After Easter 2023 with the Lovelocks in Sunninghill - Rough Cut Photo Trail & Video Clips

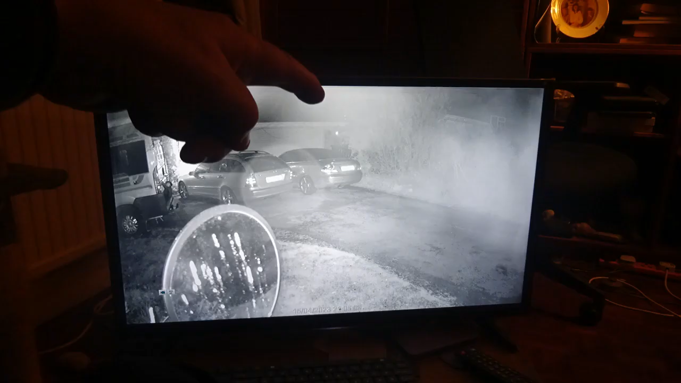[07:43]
So, and that light does come up and shows up on the closed circuit TV.
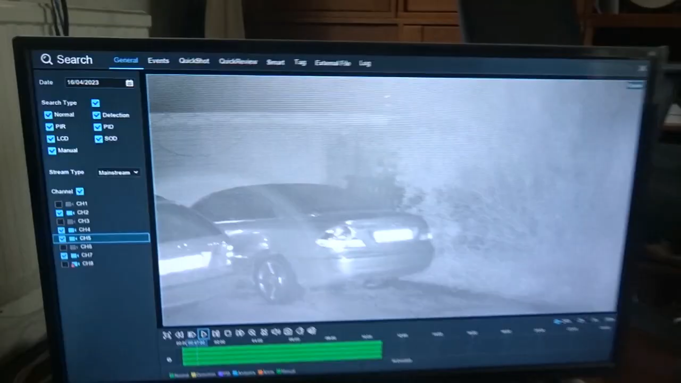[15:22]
Local time. Is. 0047. And. That's. Where Tony climbs up. Triggers the main security light.